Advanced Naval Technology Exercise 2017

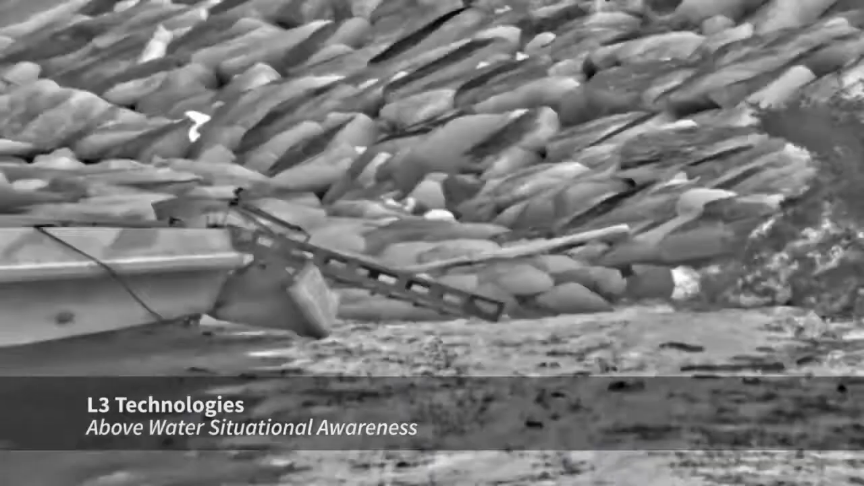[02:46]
We have algorithms running automatic detection looking for air targets,
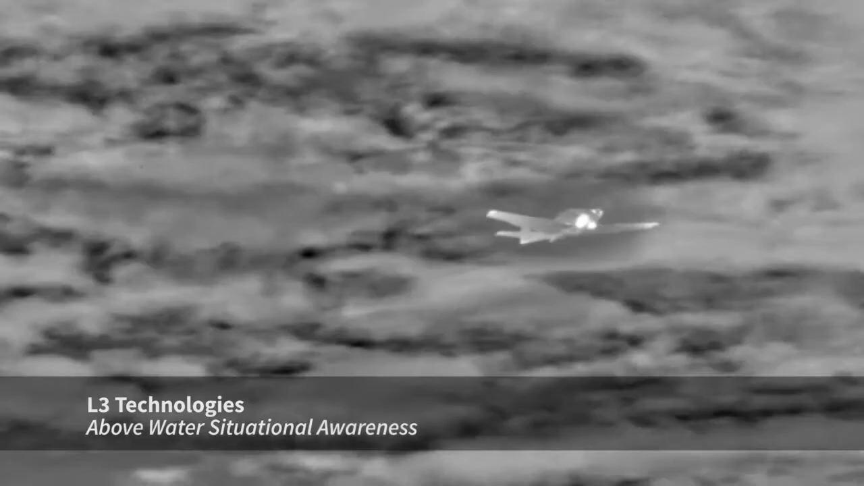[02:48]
surface targets, and all doing that passively.